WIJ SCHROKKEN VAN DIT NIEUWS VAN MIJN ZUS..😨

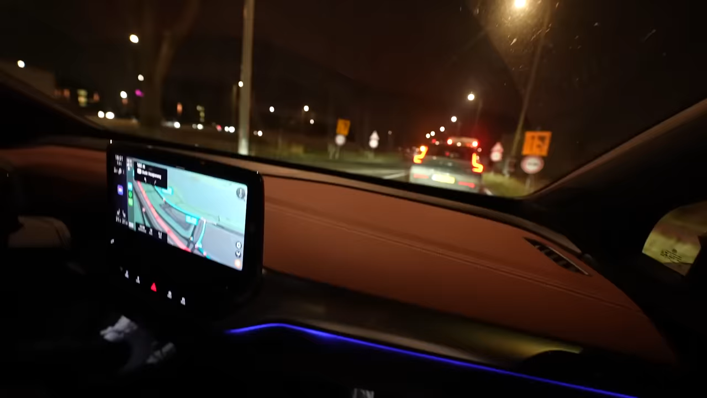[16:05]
Ja, inderdaad. Ja. Oei. Jongens, we komen aan in Amsterdam en de hele weg wordt daar afgezet. Wat is dit?
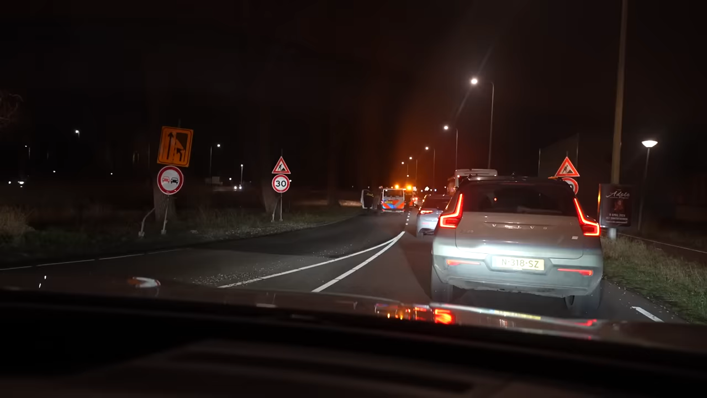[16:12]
Allemaal politiebusjes. Arrestatie misschien, hè? Arrestatie? Ja, wie weet.